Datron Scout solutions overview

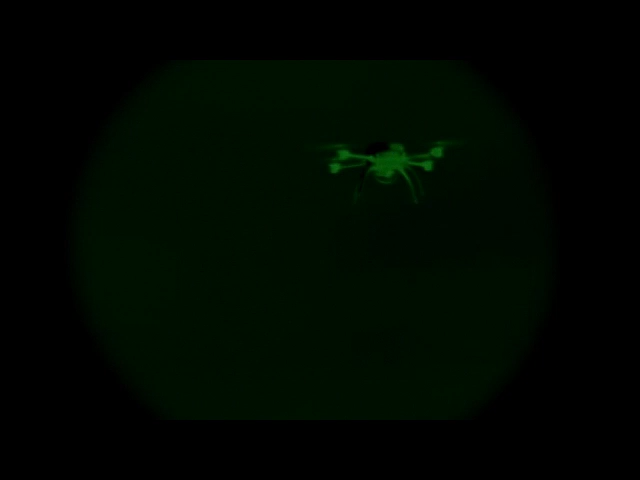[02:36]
GPS-based control means the Scout is fully capable of flying at night and beyond the line of sight.
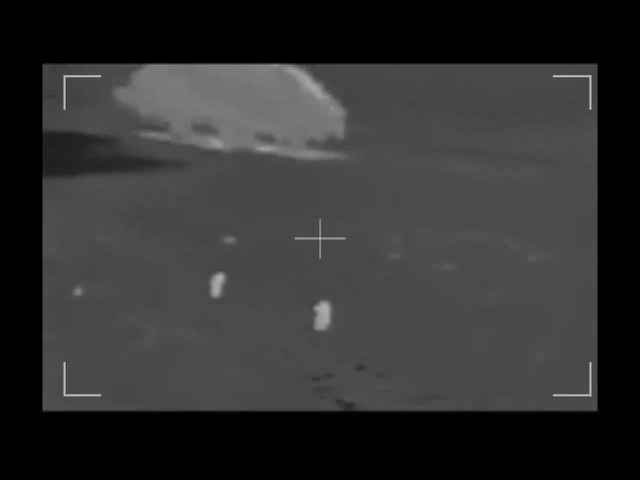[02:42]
An optional thermal imaging camera can capture video and still images during nighttime operations. The Scout's onboard programming also includes a fail-safe return home sequence to ensure mission integrity.